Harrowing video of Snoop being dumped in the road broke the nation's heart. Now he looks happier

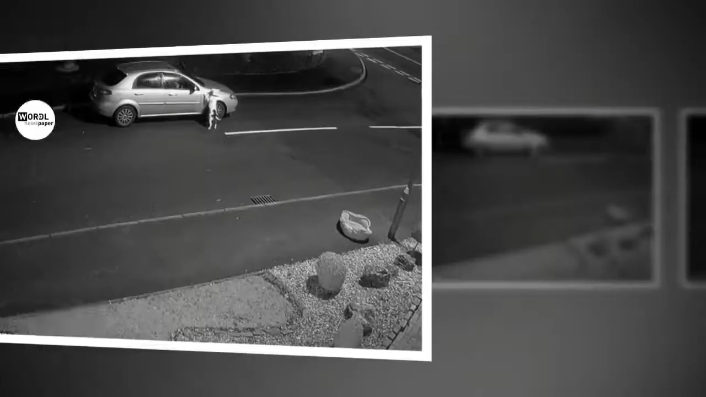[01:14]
CCTV footage shows Snoop jump up the car's windows to try to get let back in, but they remain shut. The heart-wrenching footage shows the carrying canine chase after the car as it pulls away a few seconds later. It stops at a junction and Snoop approaches the vehicle hopefully, but it pulls away and he is left alone.